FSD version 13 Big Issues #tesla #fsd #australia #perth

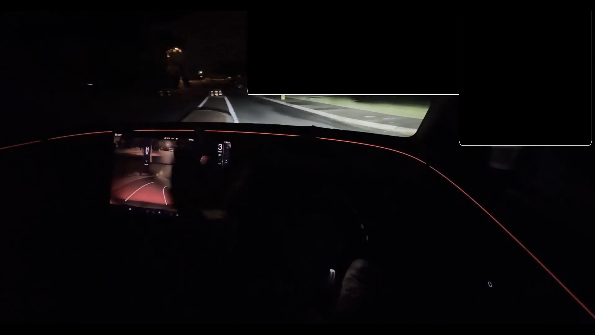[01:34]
It drives into the oncoming lane. This is very strange behavior as well, and leaves us all wondering why, especially when it can handle far more complex situations.